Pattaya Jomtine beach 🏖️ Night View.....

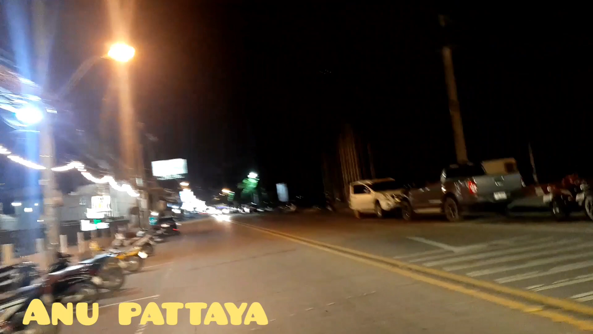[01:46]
This is Jomtian market. This view is very good from here. But now it's night.